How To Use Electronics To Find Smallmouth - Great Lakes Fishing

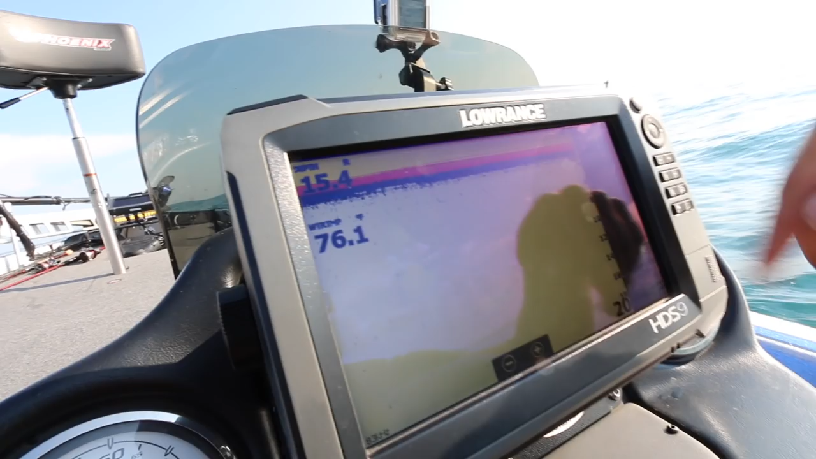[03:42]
Because 2D you're just shooting straight down. You're not covering as much water.
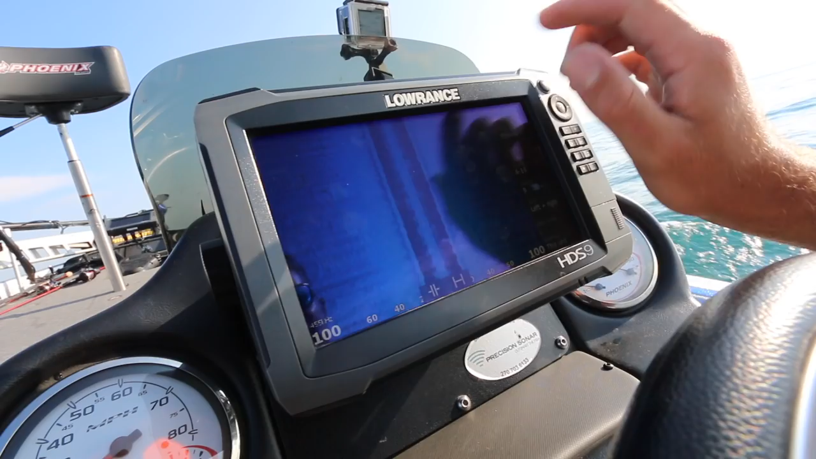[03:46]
As you can see out to my left, here's another good area with all these big boulders. There's a real good boulder right here.
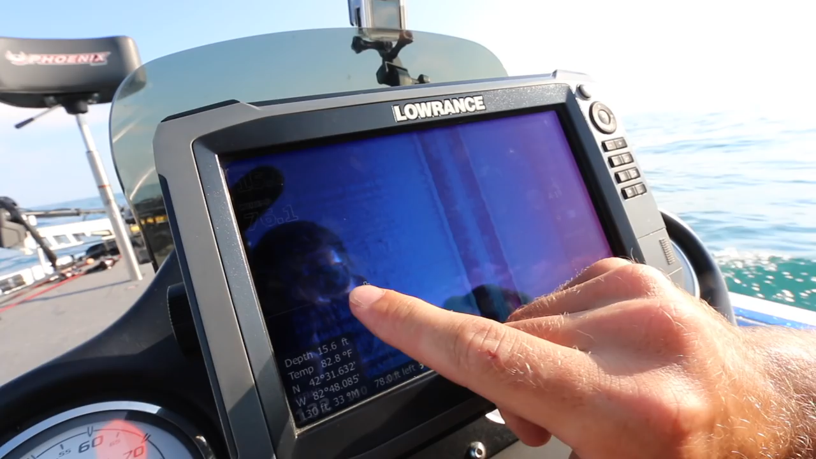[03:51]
On screen: depth 15.6 ft, water 82.8°F
You can mark that and then that's 198.
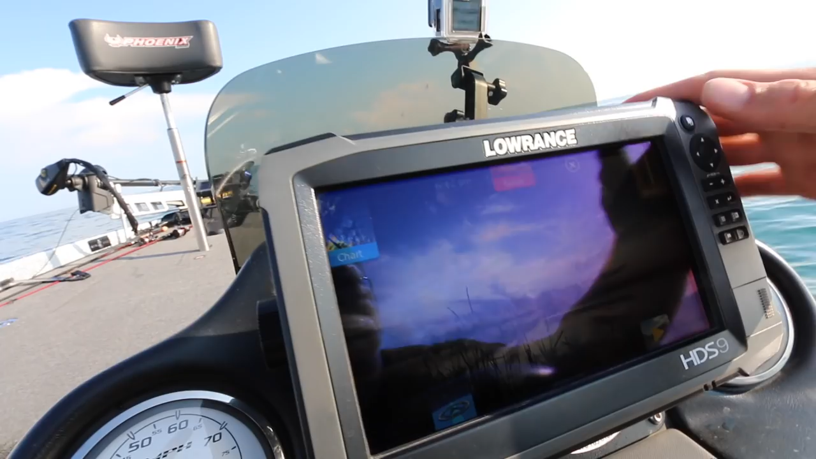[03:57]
You go under your graph on my old processor load.